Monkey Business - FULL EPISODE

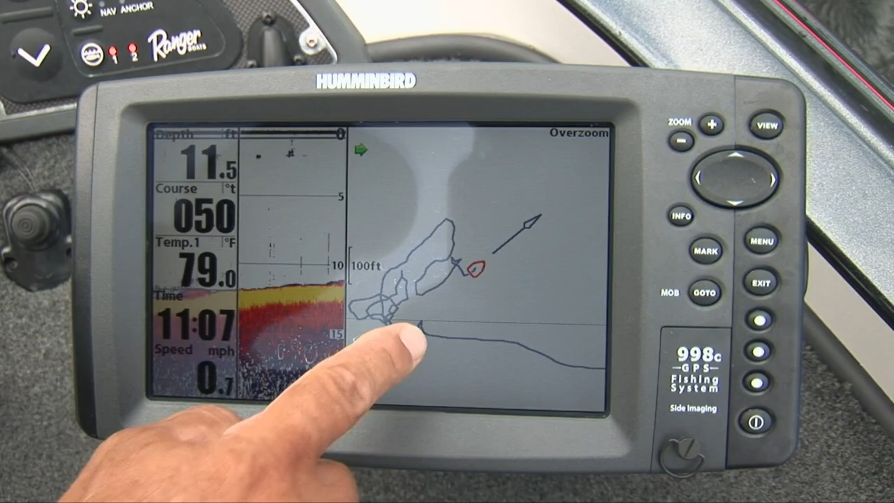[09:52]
On screen: depth 11.5 ft, water 79.0°F, speed 0.7 mph
So I kind of keep myself in that same area. I haven't set a way point, which I could. But that's one of the key things on getting back on those fish.
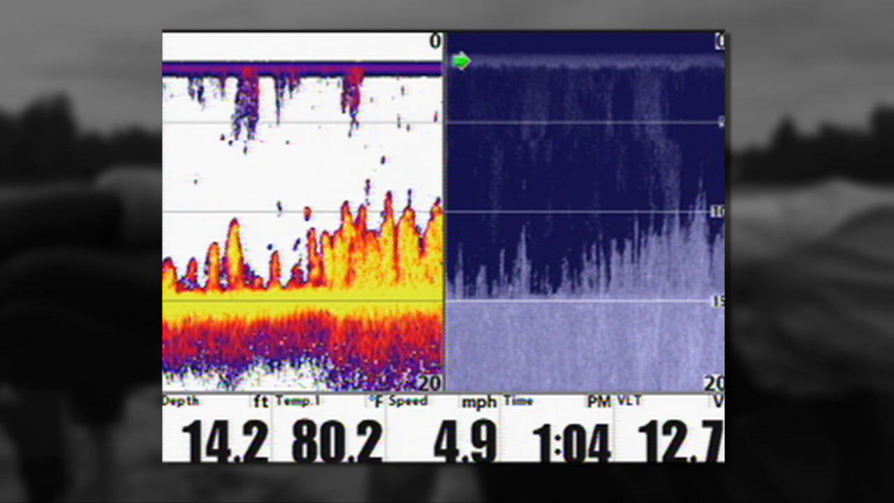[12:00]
On screen: depth 14.2 ft, water 80.2°F, speed 4.9 mph
that point right there, right where they come together, that's strike zone. You got it. And that detail is out right there, you can just run with the boat, mark all those spots, come right back to it, line up on it, and get after them.
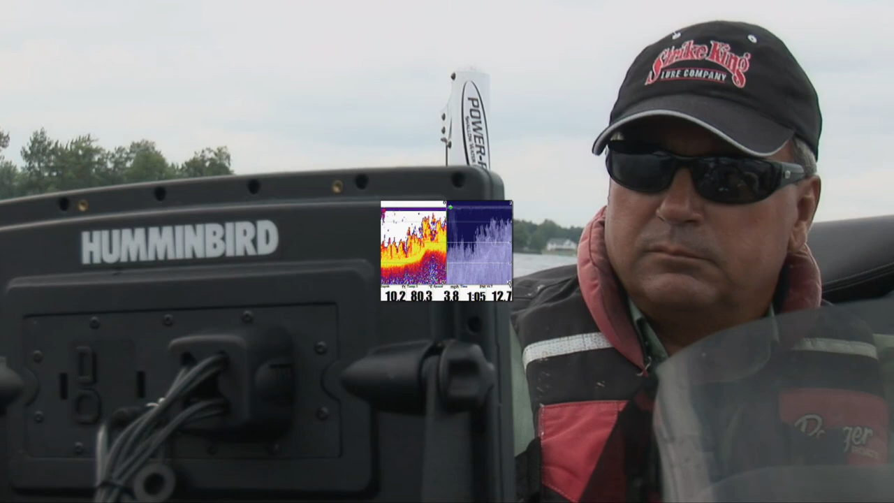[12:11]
The edge of the outer grass line did produce, but the key area within the thick milfoil we pitched was the actual hard lip of the bottom substrate where it dropped off.
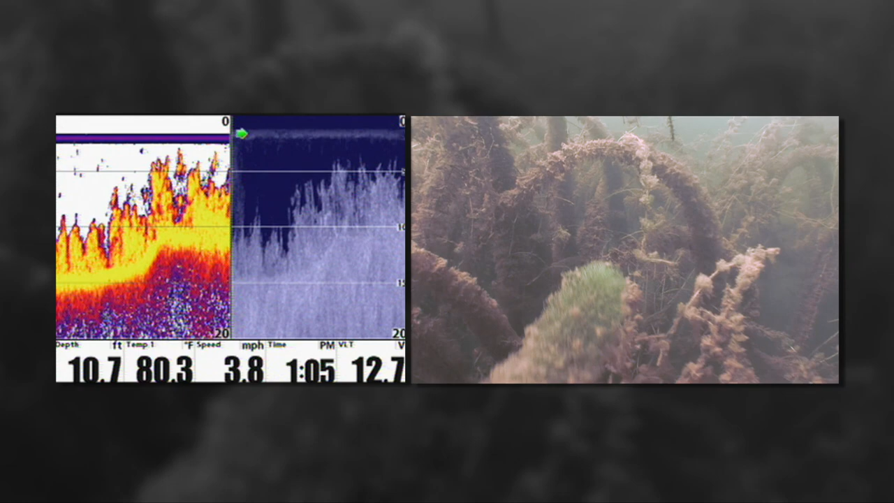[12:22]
On screen: depth 10.7 ft, water 80.3°F, speed 3.8 mph
The hummingbird 2D sonar image on the left does a much better job of depicting the bottom content as compared to the down imaging.
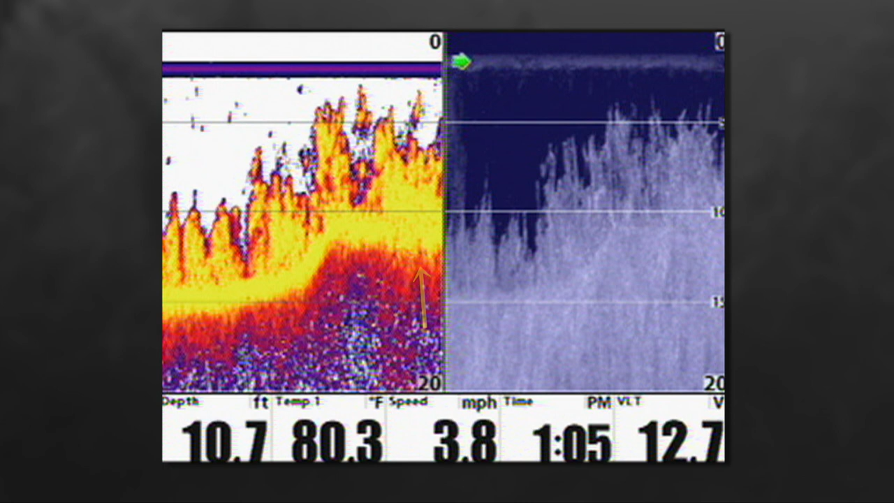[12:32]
On screen: depth 10.7 ft, water 80.3°F, speed 3.8 mph
The red-colored return portrays the hard bottom contour. We had few bites in the milfoil where the bottom was flat and featureless.
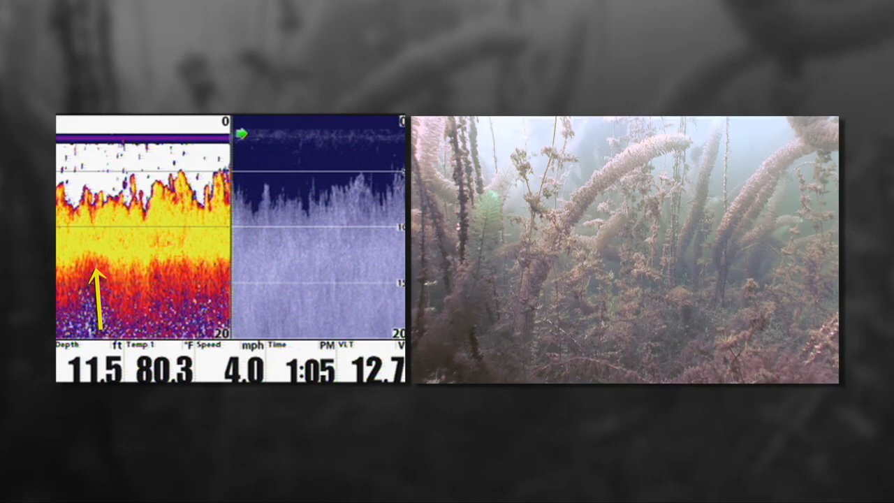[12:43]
On screen: depth 11.5 ft, water 80.3°F, speed 4.0 mph
The irregular element of a quick depth change, or an isolated piece of hard structure like wood or stumps, held the majority of the better fish within the milfoil. The literal spot on the spot.
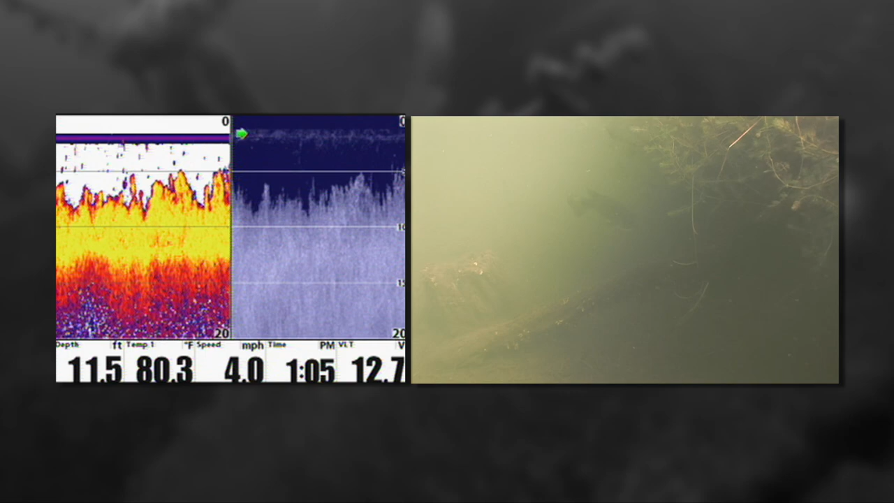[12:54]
On screen: depth 11.5 ft, water 80.3°F, speed 4.0 mph
Another thing we discovered underwater was the heavy colonization of zebra mussels on the milfoil stalks.